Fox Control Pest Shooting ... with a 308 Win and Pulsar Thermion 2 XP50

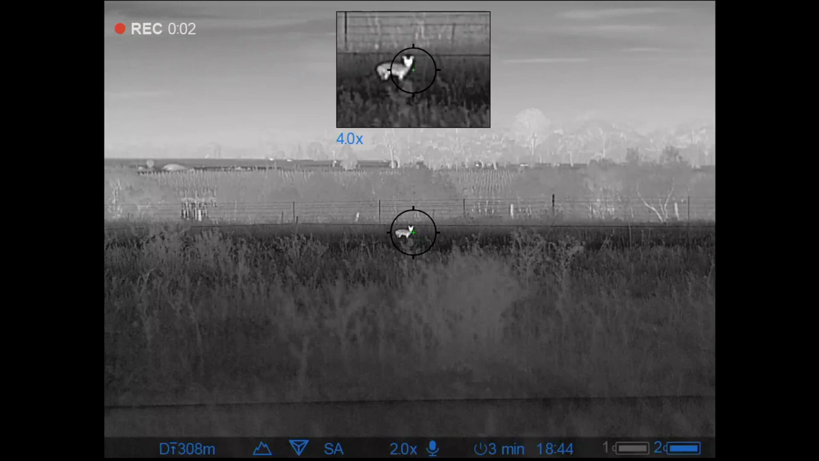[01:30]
That's fox number one. Didn't take very long once it got dark for him to come out.
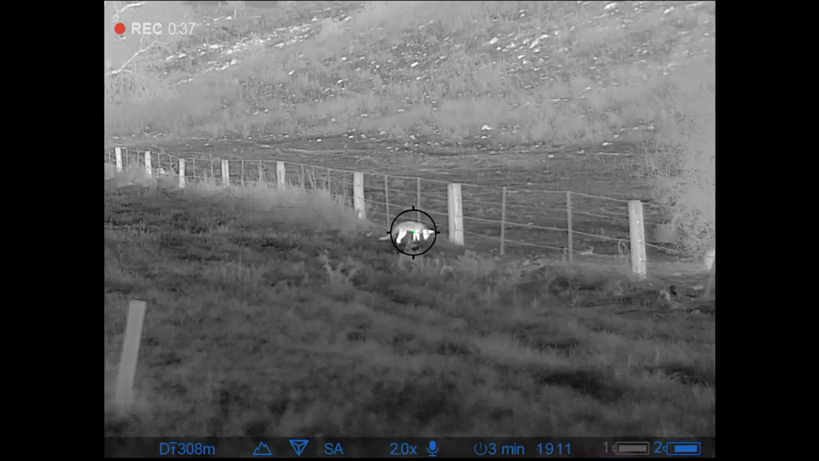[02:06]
That was all a little bit rushed before that car came down the road.
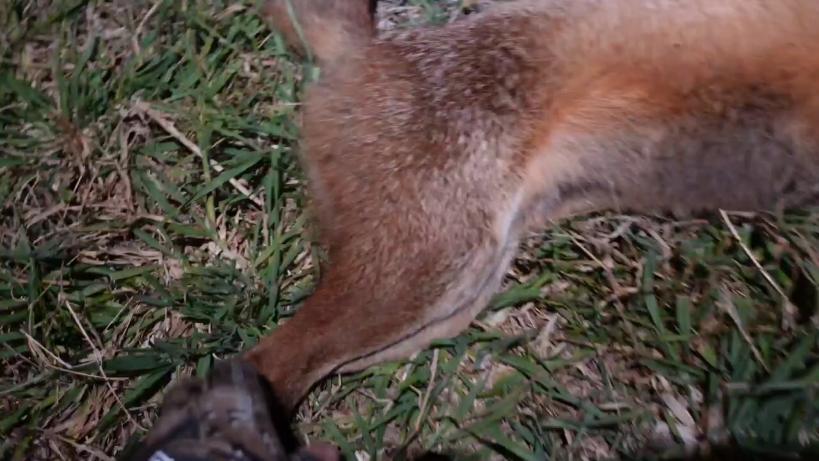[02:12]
Another dog fox. Good stuff. I've got myself propped up here.
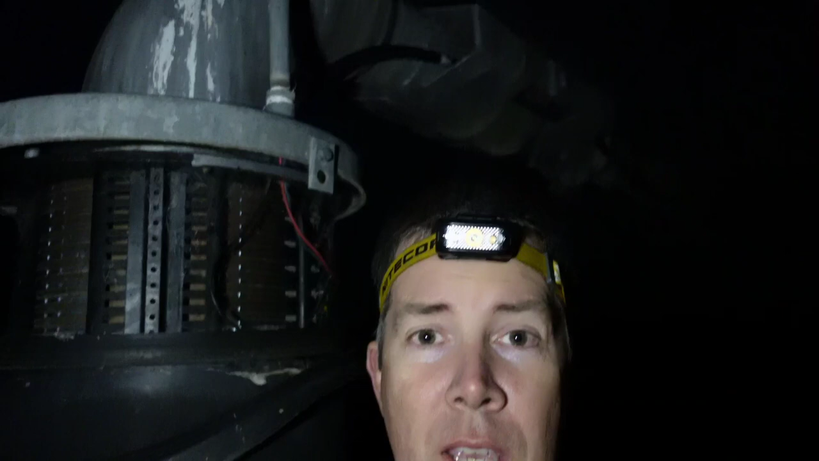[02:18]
And if you can see behind me there, I'm on the pivot point for this big irrigation system.
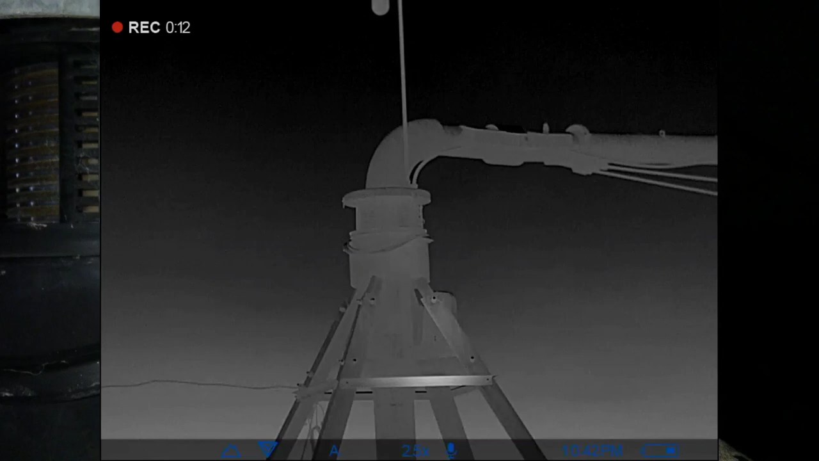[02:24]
They call them a pivot. Funny that. I've just got a bit of an overwatch up here.
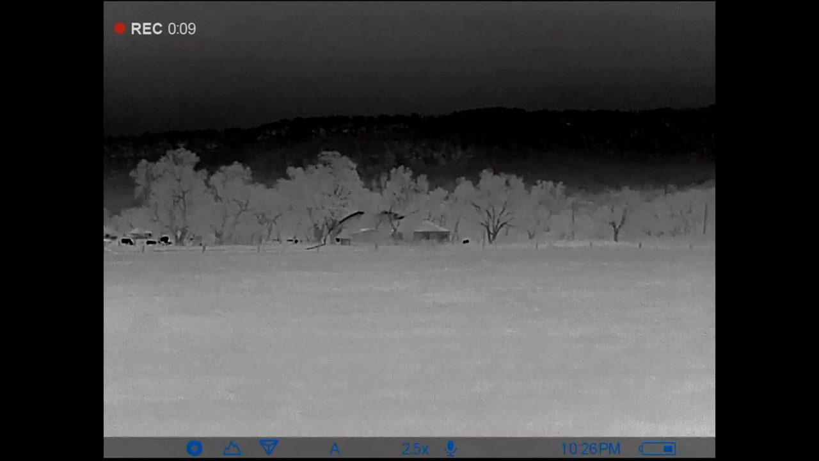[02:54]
I've just picked up a fox moving out in front of me. It's still about 300 metres out.
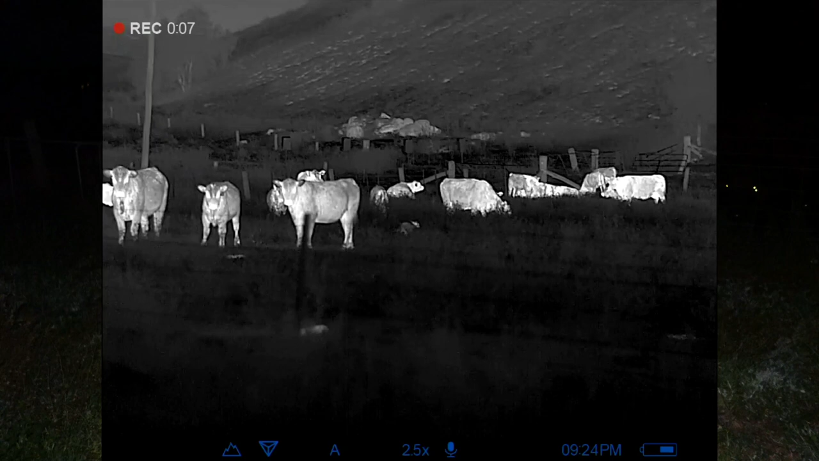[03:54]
Can't shoot out there, especially with the 308. You're right there.
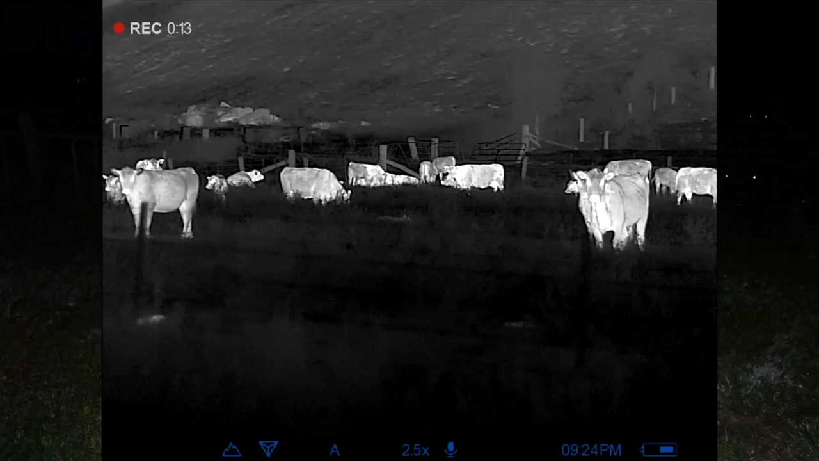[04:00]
Yeah, certainly have to be careful of shooting angles with this cartridge on a small game, but it eventually headed back towards me, and then I think it smelt me, so it started to head back towards the cattle again. I've ripped a shot off.